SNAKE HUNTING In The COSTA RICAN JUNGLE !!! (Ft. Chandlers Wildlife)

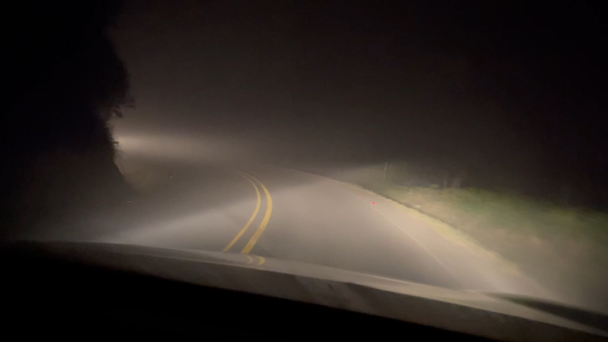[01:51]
That's because we're so high on the altitude. We're in the clouds, brother. Bro, look at the edge of the road right here. It's insane. And we're also driving on a cliff. So if Chandler crashes, we fall down a mountain, right? Oh my God. Meet y'all in La Fortuna. Okay, we're not done. The clouds. Please, bro. The clouds have gotten worse.
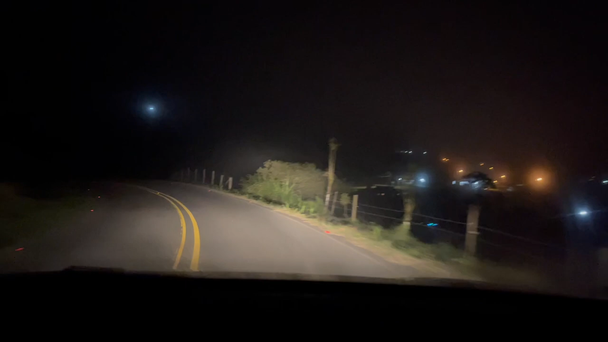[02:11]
Oh, we just came out of it. You saw that? I think it's the wind. It's super windy on the side.
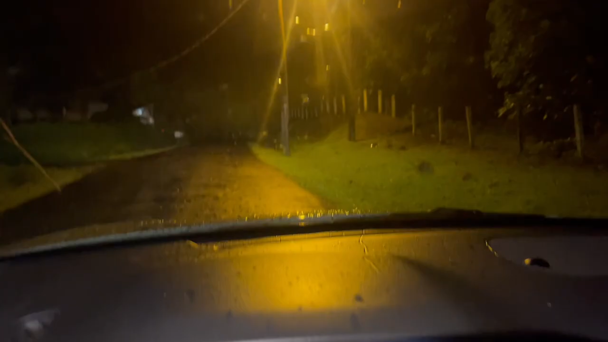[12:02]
When a power line falls in Costa Rica, this is how they fix it.